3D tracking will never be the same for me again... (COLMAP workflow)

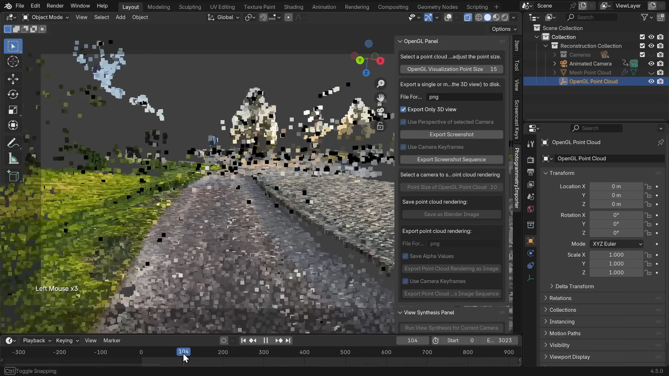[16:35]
Now you have these huge blobs.
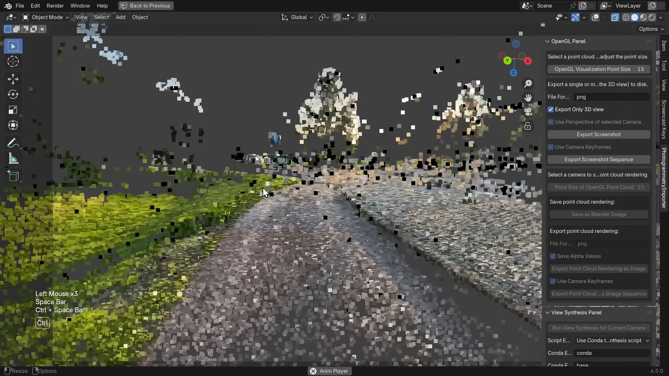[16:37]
Like this. Or you can lower it. Oh hang on. Let me show you a very cool effect.
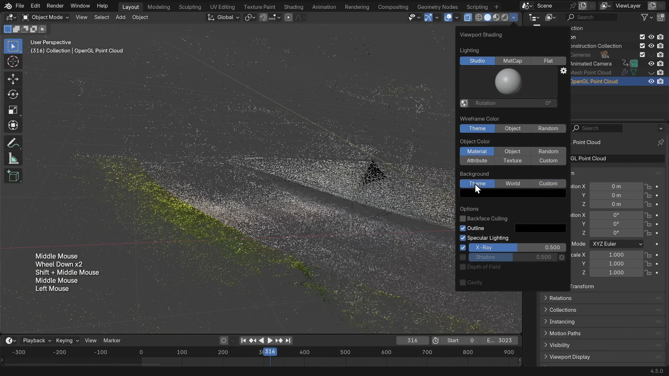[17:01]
Our mesh point cloud here. Let me show you something very cool. If you select this point cloud. And you press tab. To go to edit mode. If you just zoom in. You can select a few points. Maybe. Like this. Yeah. If you set it to wireframe. You can see that now you have. For example. This point. That looks like it's. In the center there. Right. So then you can basically expect. That that is. Exactly.
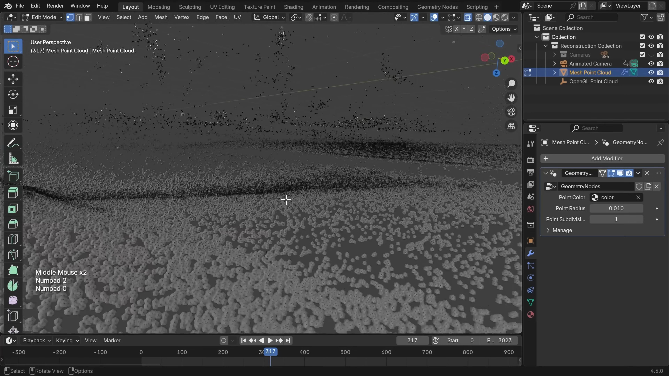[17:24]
Where the asphalt is. So if you press shift s. And go cursor to selected.
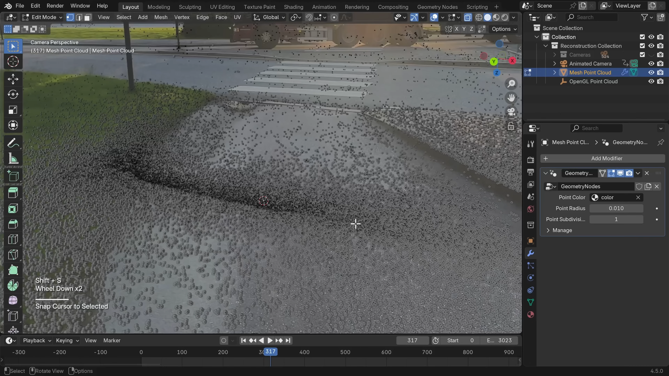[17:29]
If you press tab. To go back to object mode. Now you can hide the mesh point cloud again.
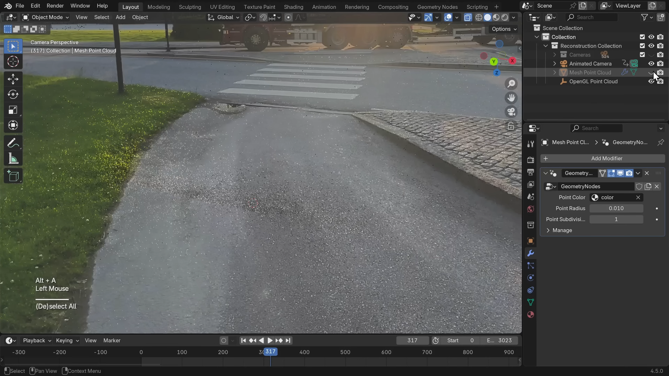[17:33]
And you can go shift a mesh plane. And this plane.
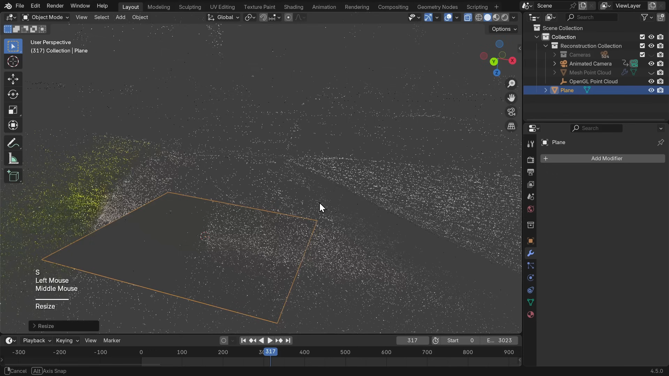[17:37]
If you rotate it on the x axis. Or y.
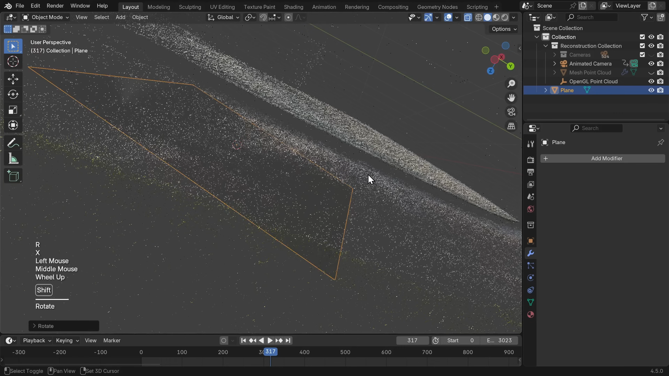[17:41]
Now you can see that this plane. Is perfectly placed. In the middle of the scene. And you could start doing. Your visual effects shots. With making this into a shadow catcher.